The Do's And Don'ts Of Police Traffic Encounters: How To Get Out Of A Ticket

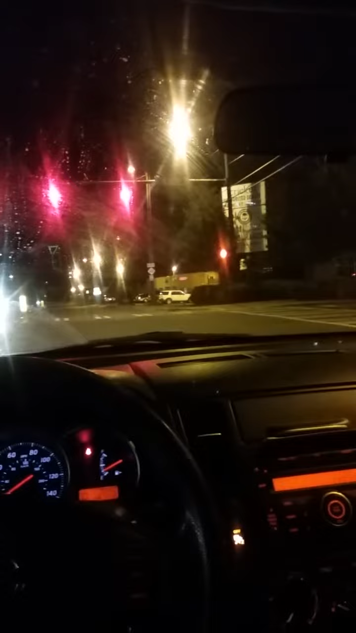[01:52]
And as soon as you know you're being pulled over, you cut that app on, and it immediately begins to record this police encounter for you. It'll do it for you. Download the app. It's called the ACLU app, okay? You get it. You hit that play button, and immediately, the whole context that the police pull over, it's pulled over. I mean, it's amazing, man, what this thing can do. But, you know, go get the app. Okay? You cut that app on.
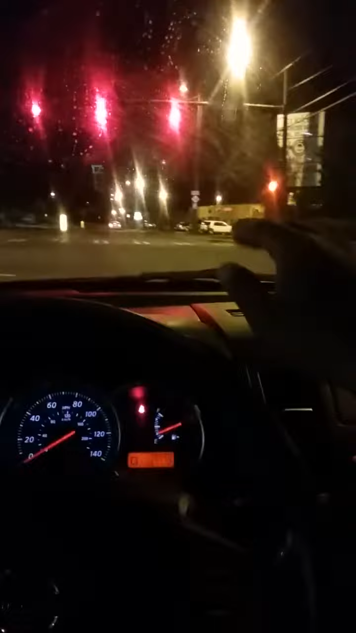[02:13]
Second, you put all your, you put your driver's license, everything up here on the dashboard. All your information, license and registration, put it up on the dashboard. And third, you keep your hands on the steering wheel. You do not move your hands. I don't care what you think you got to do. I don't care if you got to scratch your behind. Don't take your hands off that steering wheel and have all your information up there, okay? The fourth thing that you do before you get pulled over, okay, because you don't want to move your hands. You roll the window down about a quarter of the way.